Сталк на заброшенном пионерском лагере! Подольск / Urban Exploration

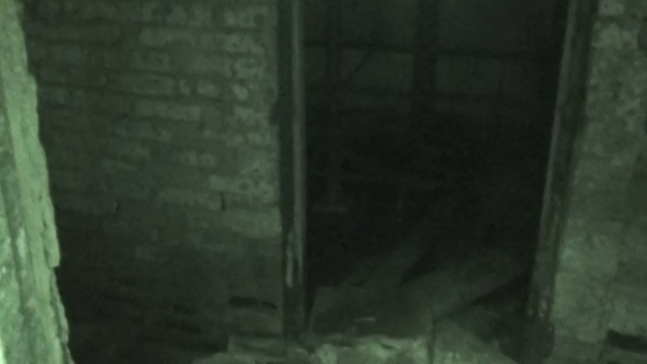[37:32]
Ого как клево. Ночное видение. Ты собственно можешь по ней идти.